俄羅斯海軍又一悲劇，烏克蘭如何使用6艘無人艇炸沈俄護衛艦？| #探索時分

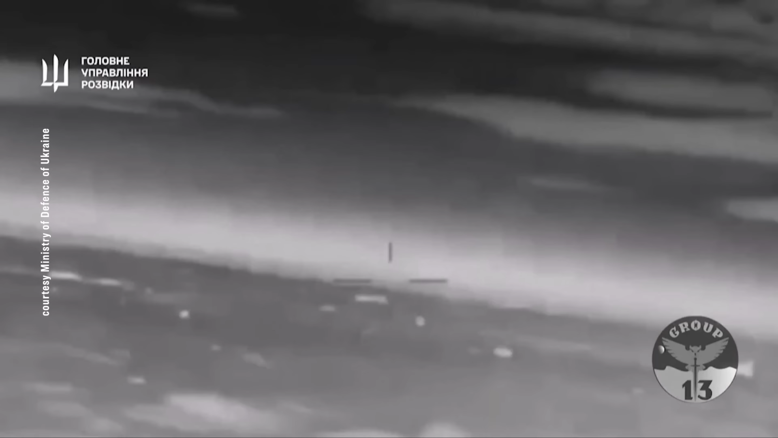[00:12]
摧毀指定目標的過程中海上無人艦對敵方軍艦發起了六次直接命中由於損壞嚴重 船隻向後翻滾並迅速沉沒烏克蘭發布了一段大概兩分鐘的視頻我們今天就仔細看一看這個視頻中烏克蘭是如何擊沉
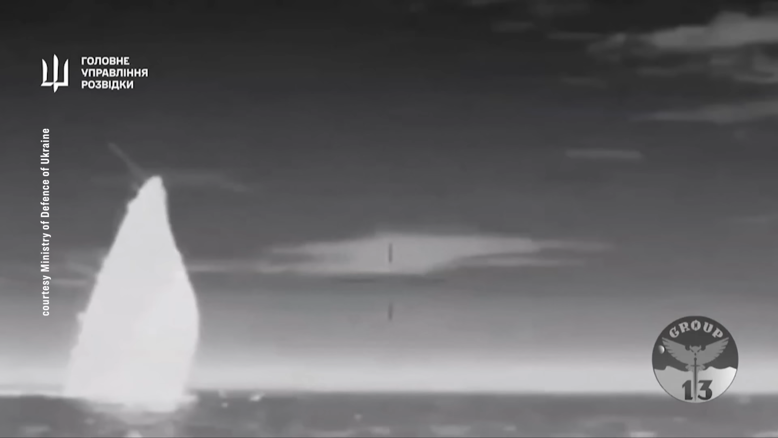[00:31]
俄羅斯護衛艦的在該視頻中遠處出現的正是俄羅
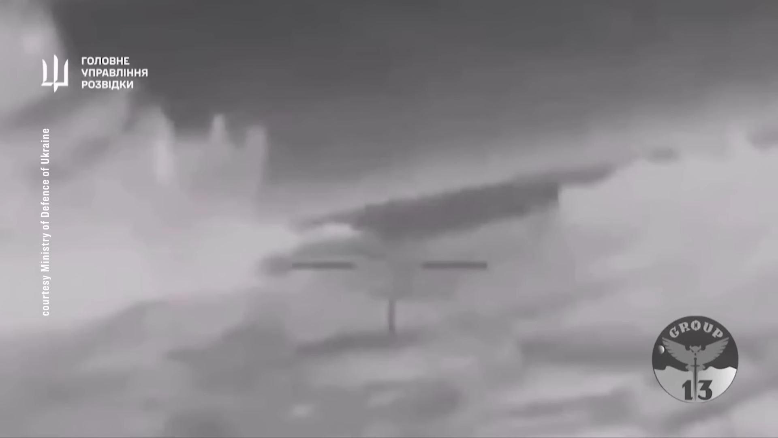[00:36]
斯的護衛艦我們可以看到在洶湧的波濤中
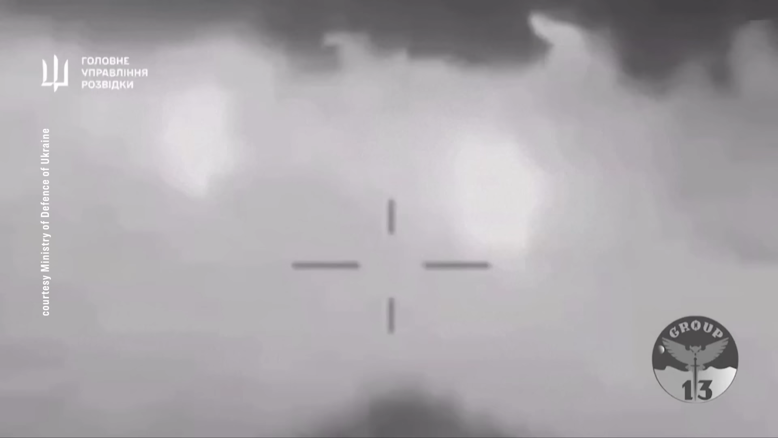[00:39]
烏克蘭的導
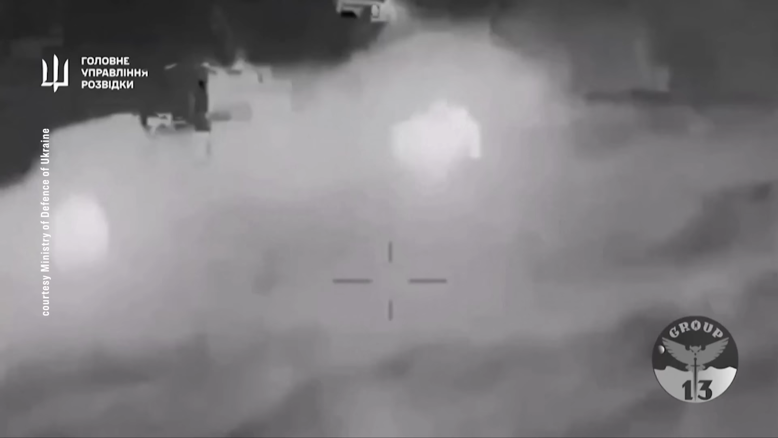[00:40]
彈艇直接奔向敵方護衛艦直至撞上了護衛艦的船身 發生劇烈爆炸這個時候 畫面就轉向了第二艘攻擊無人艇可以看到這第二艘攻擊無人
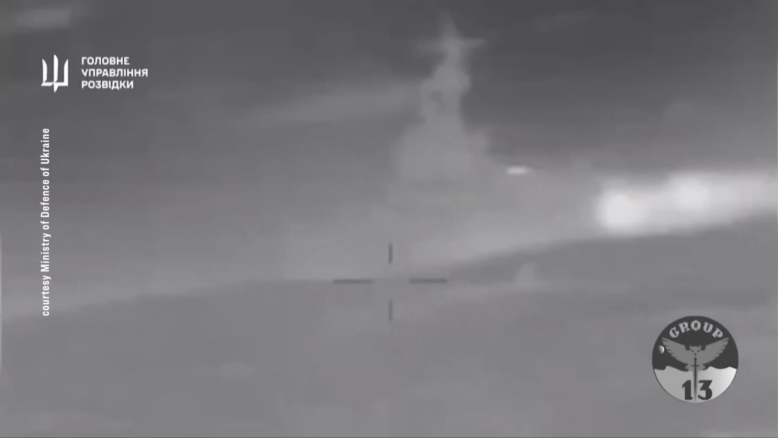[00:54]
艇在向俄羅斯軍艦行駛的時候俄羅斯護衛艦已經發現了目標並發射30毫米的
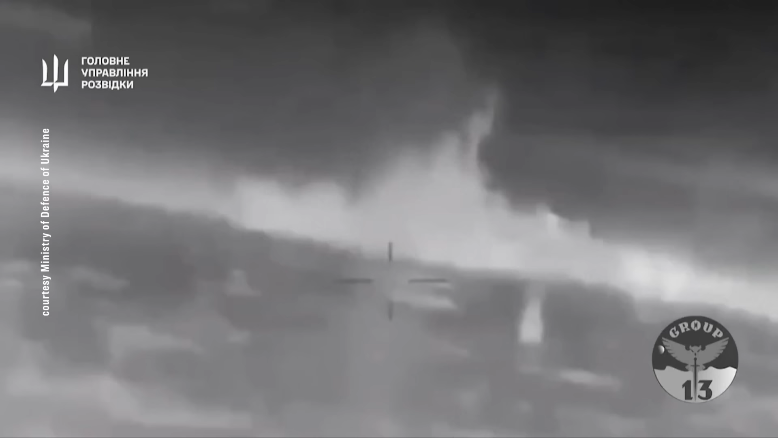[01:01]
火炮進行還擊試圖在海面上就摧毀這艘無人艇
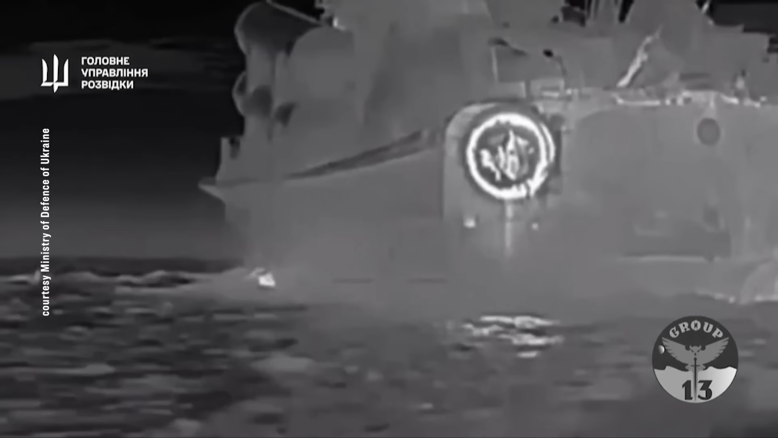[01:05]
而在第一艘無人艇發動進攻的時候俄羅斯的火炮並沒有開火只有從側面印證 烏克蘭的這次襲擊俄羅
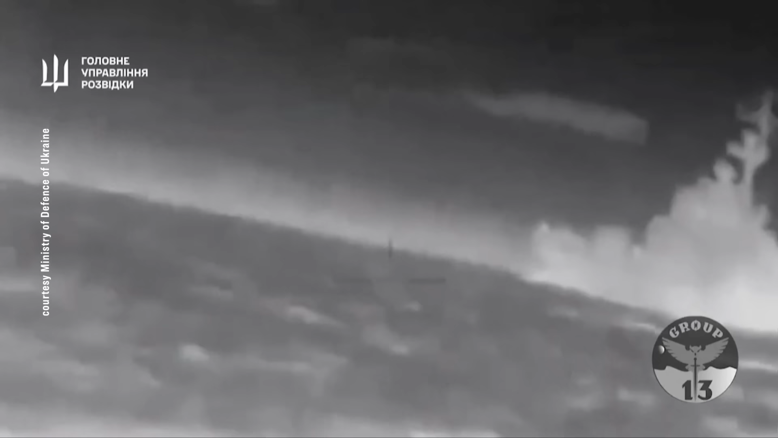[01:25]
這第二艘無人艇是乘風破浪躲過了所有來襲的子彈向俄羅斯軍艦撞了過去
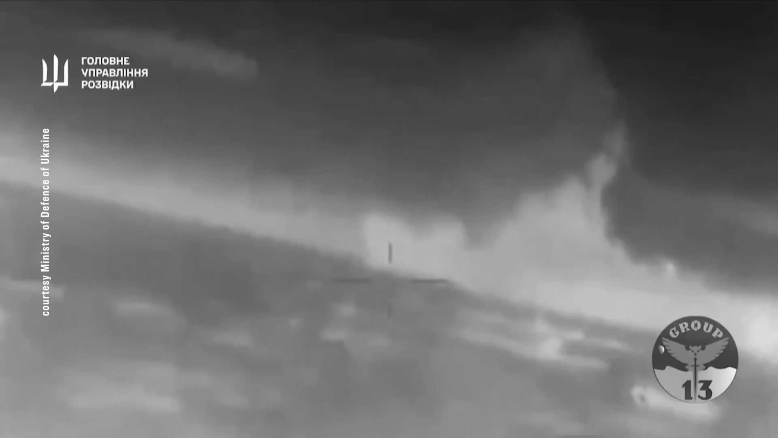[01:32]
直接撞到俄羅斯軍艦的船尾 發生爆炸
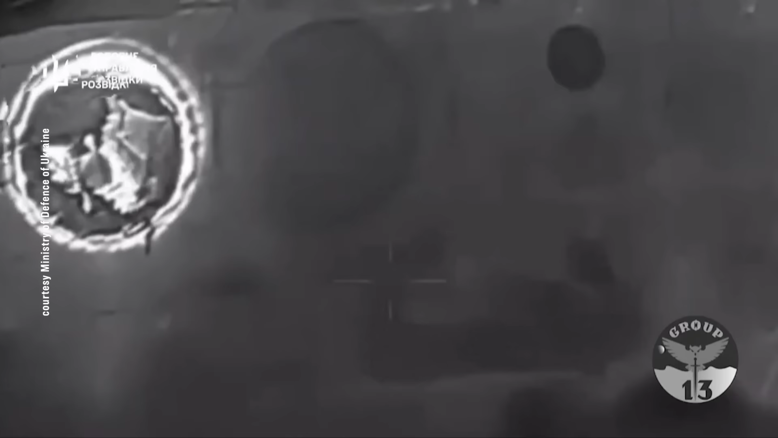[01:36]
緊接著是第三艘自殺無人艇的視頻從該視頻發布的角度來看
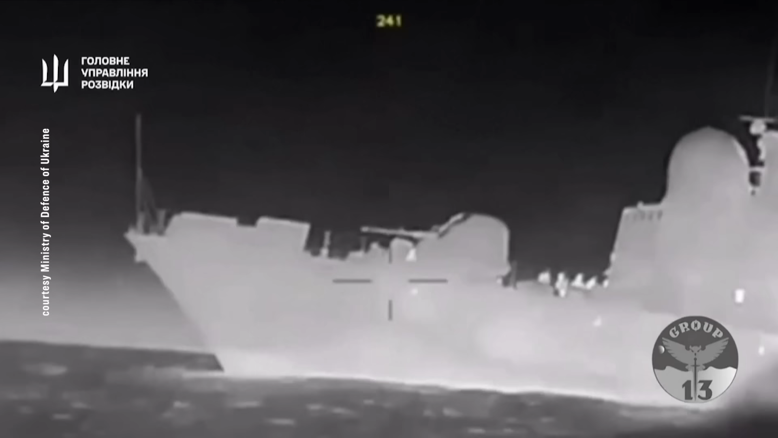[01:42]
這個自殺無人艇距離俄羅斯軍艦已經非常非常近了這個時候能看到船身中部已經有一個
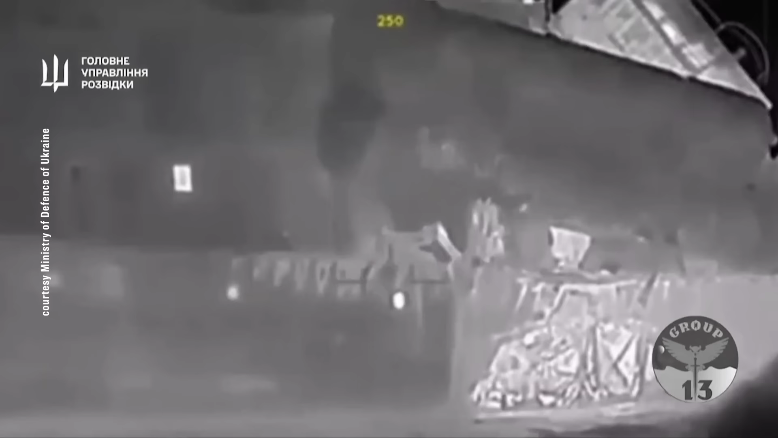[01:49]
巨大的窟窿這應該就是被第一艘自殺無人艇爆炸所製造出來的然後這第三艘無人艇就直接衝向水線附近的窟窿在船體內部
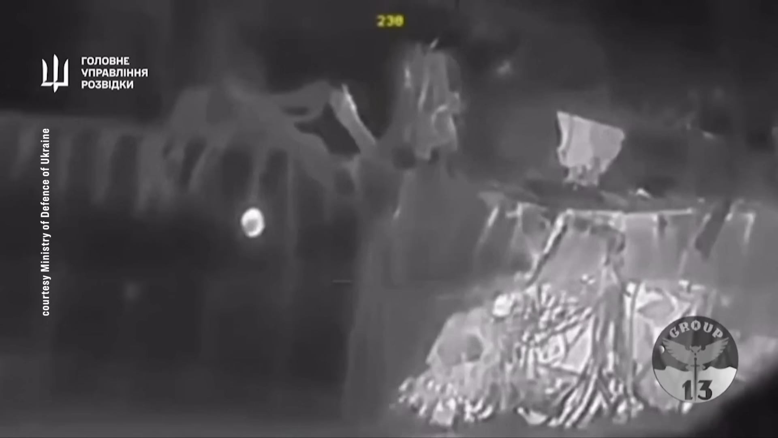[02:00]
爆炸這個時候視頻畫面一轉我們就看到了遠方負責監
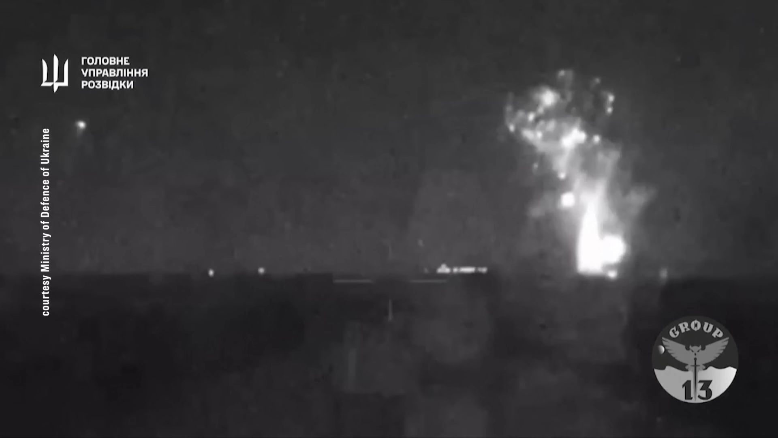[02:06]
控的烏克蘭的無人艇它就看到了爆炸引起巨大的火焰直衝雲消這就是第三個無人艇在船
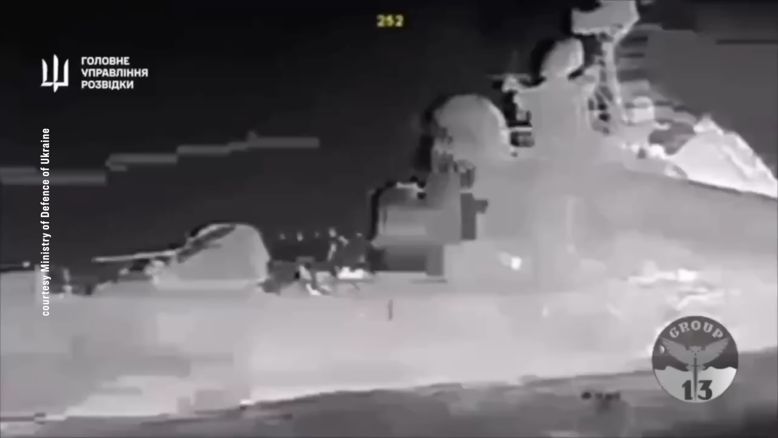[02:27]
接下來是第四艘無人艇的畫面從畫面角度來看依然和第三艘無人
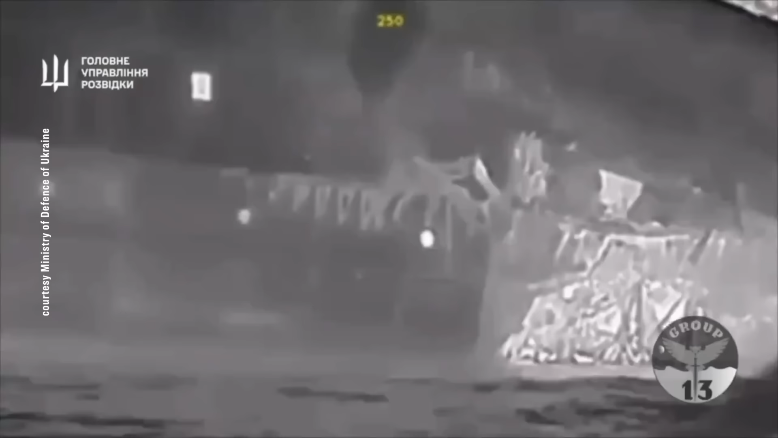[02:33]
艇一樣是從之前凿出的大洞中撞向護衛艦的這個時候畫面又一轉我們看到
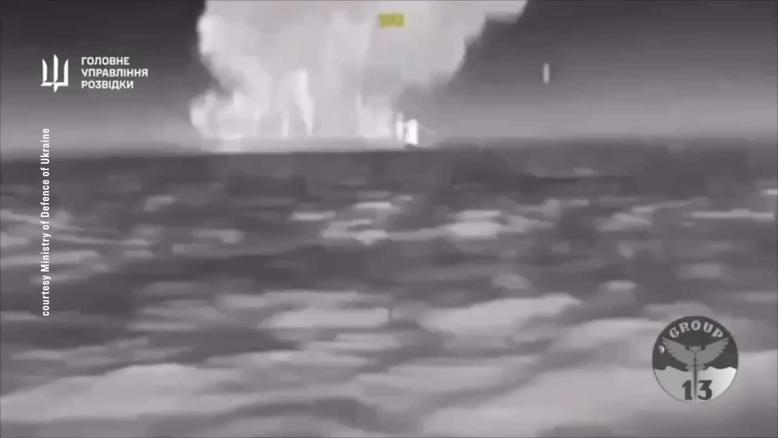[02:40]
從遠方的兩艘導彈艇上拍攝
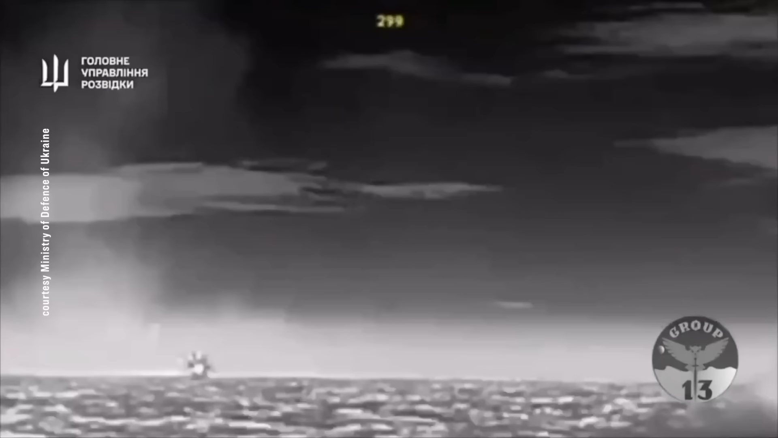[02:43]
到了畫面爆炸燃起了熊熊大火 升起一團巨大的蘑菇雲在接下來的一段畫面中顯示的是這艘軍艦
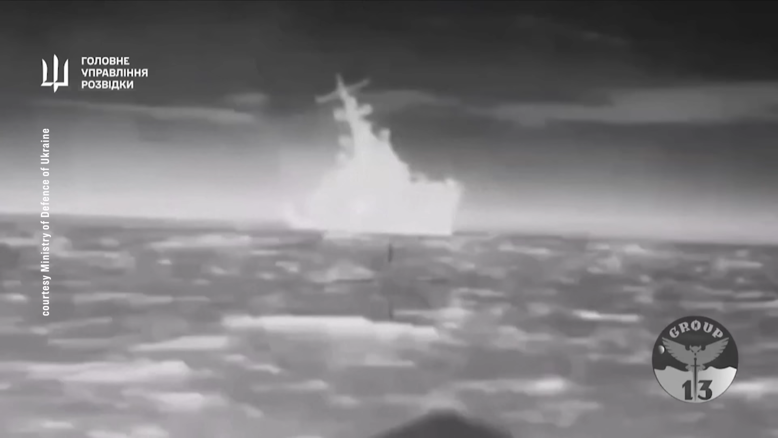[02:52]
已經向一側傾腹然而烏克蘭這個時候仍然沒有放過它再次
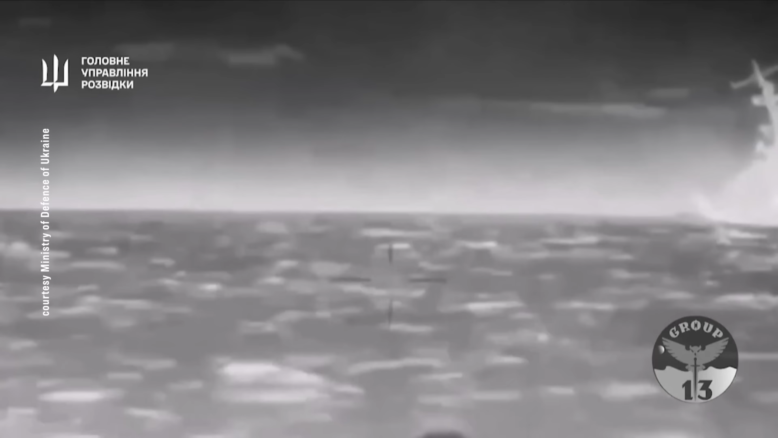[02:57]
使用第五艘無人艇撞向這艘護衛艦而
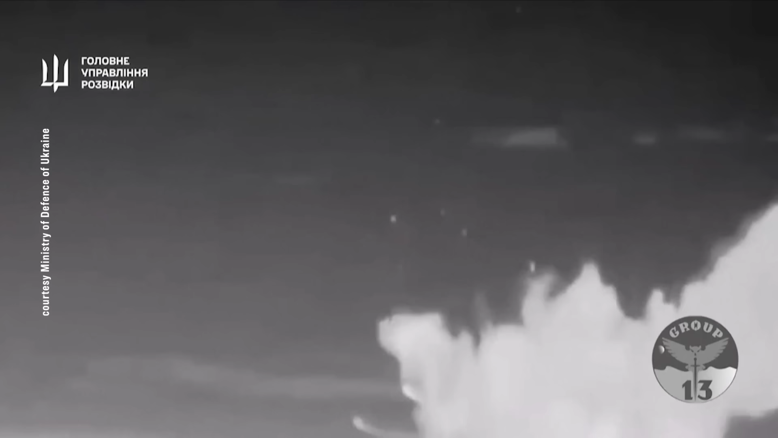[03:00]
在視頻最後的畫面中可以看到這艘護衛艦已經尾部朝下
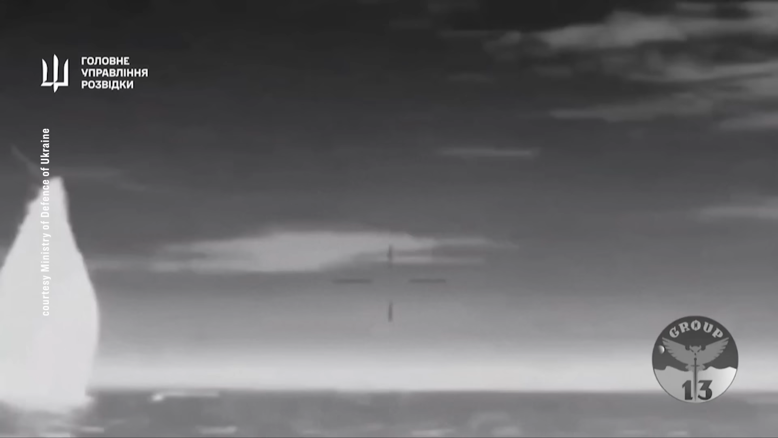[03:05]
整個船身除了船頭之外完全沉沒到水中了也就是說在短短幾分鐘時間內烏克蘭動用了六艘自殺無人艇向俄羅斯軍艦發動突然襲擊
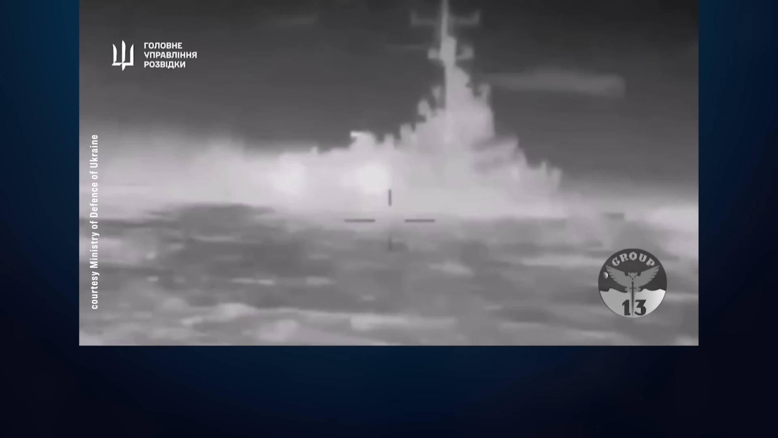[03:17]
第一艘無人艇在船身爆炸製造
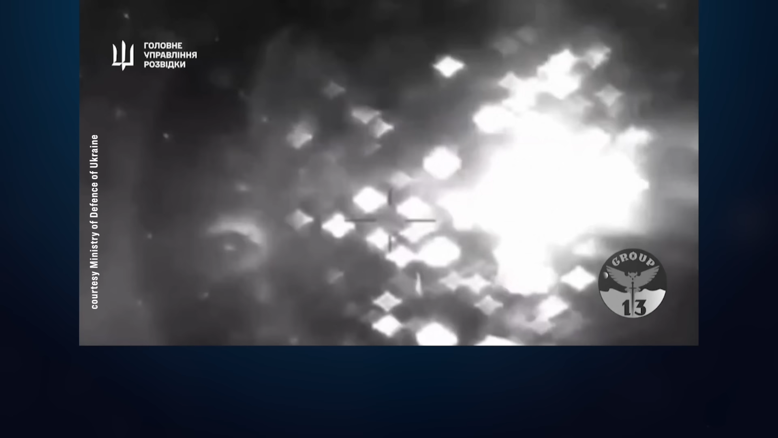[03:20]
出一個大洞之後俄羅斯官兵反應過來使用AK-630機砲向萊奇的無人艇射擊然而沒有
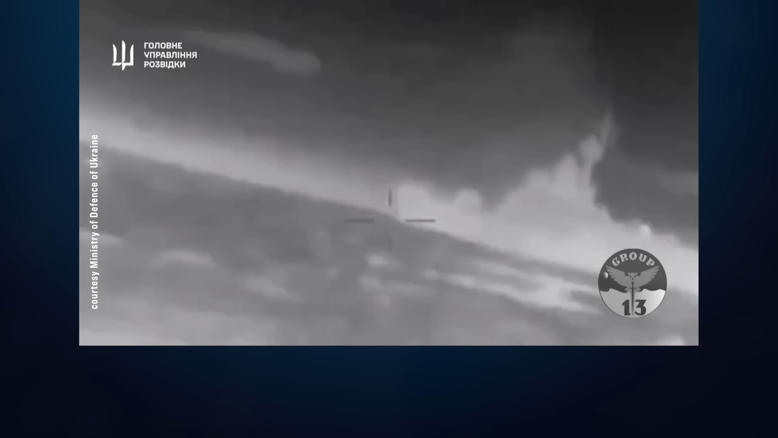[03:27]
擊中任何一艘無人艇
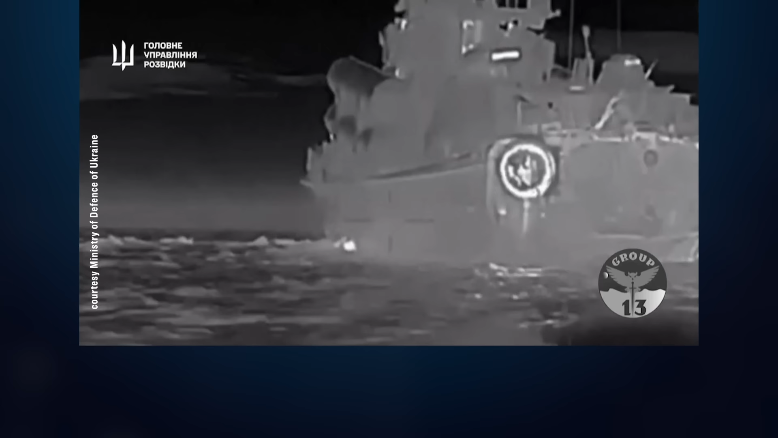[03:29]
緊接著第二艘無人
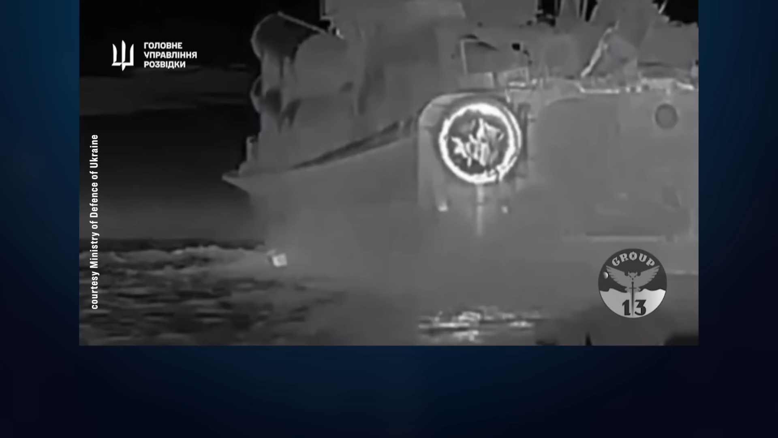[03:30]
艇在船尾爆炸第三艘和第四艘無人艇則瞄準船身中部的大洞相繼在軍